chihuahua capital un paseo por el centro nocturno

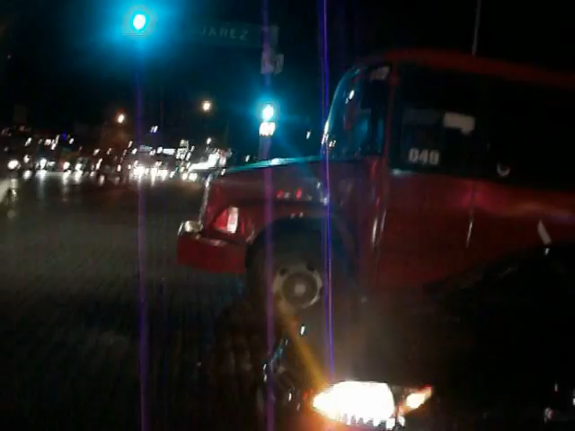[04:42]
Podemos apreciar que obstruye totalmente el paso y arriesgan su vida para pasar las personas.